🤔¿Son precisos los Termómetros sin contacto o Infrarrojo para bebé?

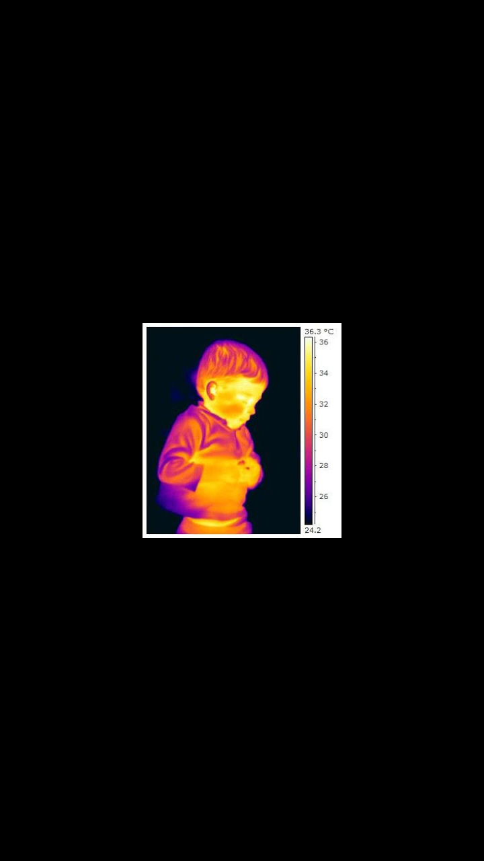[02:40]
On screen: scale top 36.3°C
imagen y el color de ésta va a depender según la temperatura entonces el producto tiene un sensor infrarrojo que capta esta señal y lo convierte en temperatura a través de unos circuitos electrónicos
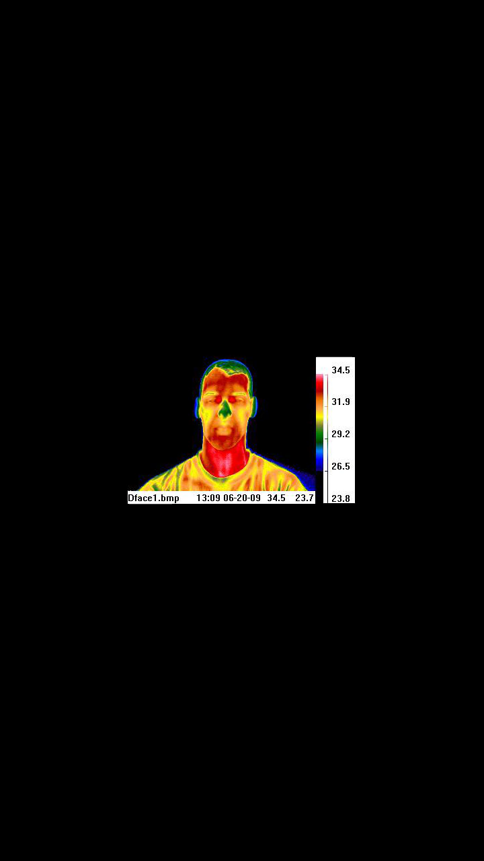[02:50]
un detalle a tener en cuenta para que el producto pueda tener lecturas muy precisas es la temperatura ambiente debe de estar entre los 16 o 35 grados centígrados